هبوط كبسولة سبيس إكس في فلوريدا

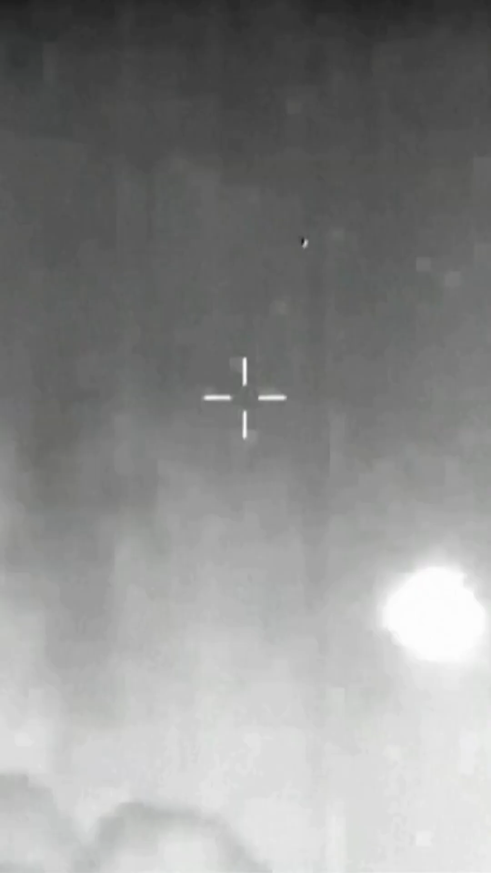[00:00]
There we can see that the drogue chutes have successfully deployed.
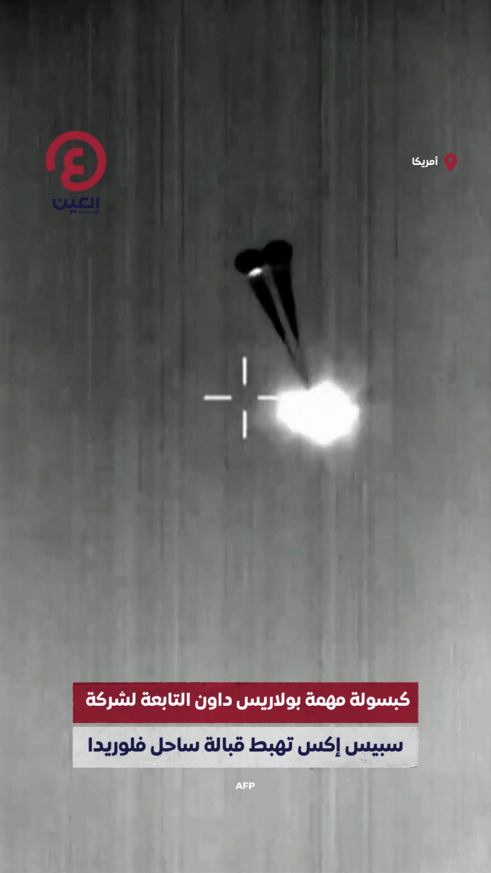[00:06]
It's a great...
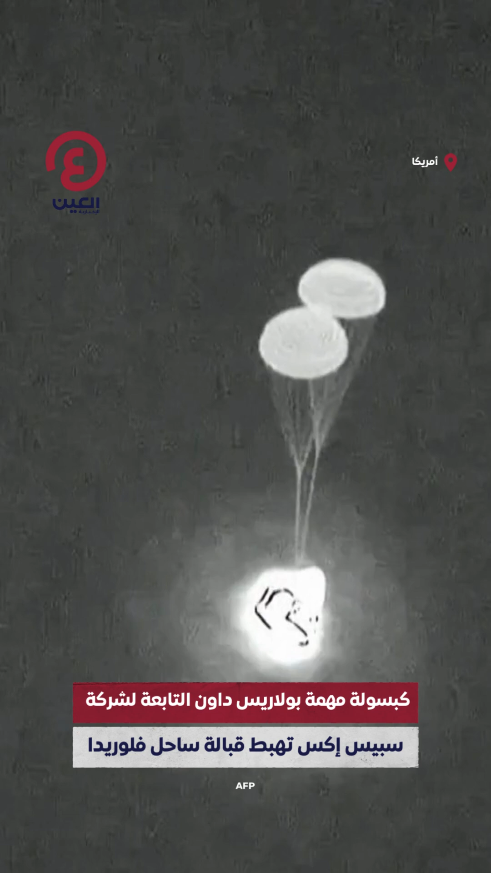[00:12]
These drogue parachutes help to stabilize the Dragon capsule and get it into the right orientation before those main parachutes. A little bit with the drogue parachutes. And there are the four main chutes now deployed. They'll slowly open up to their full
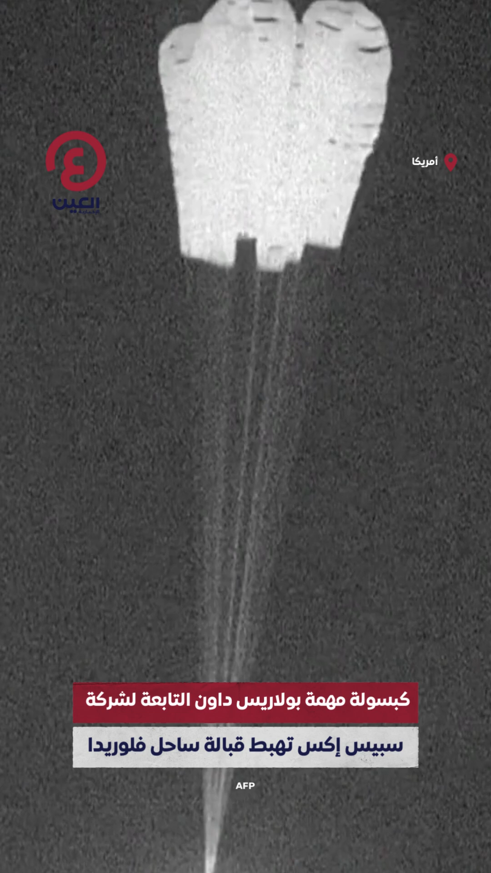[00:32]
deployment here in just a few seconds. Incredible views of the Polaris Dawn crew returning to...
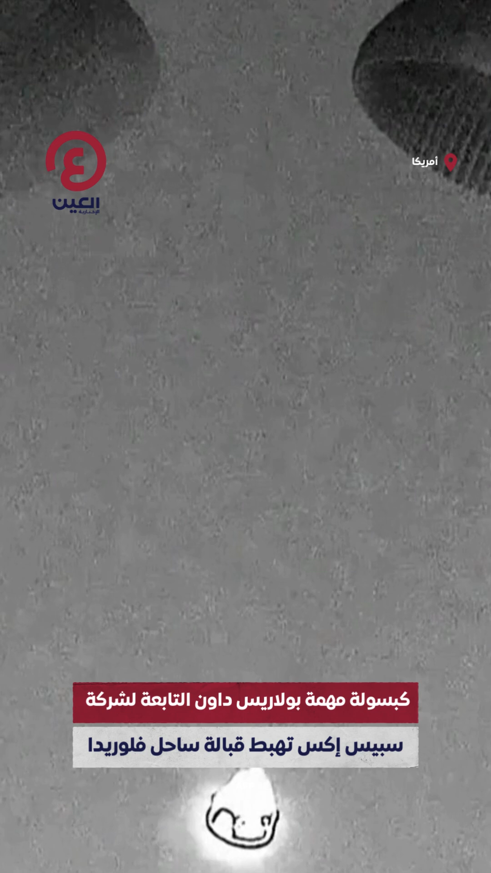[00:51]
And there you can see...